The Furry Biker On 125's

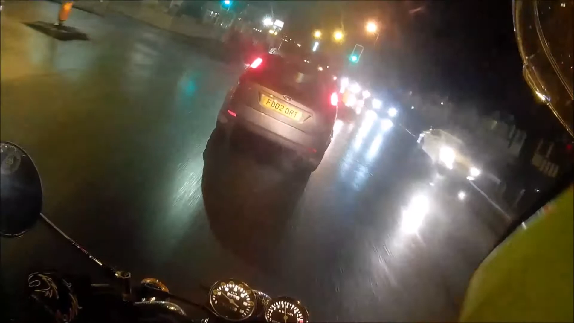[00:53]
red light jumper and suicidal pedestrians oh man so anyway as I was saying thank you very much for subscribing and staying on board with me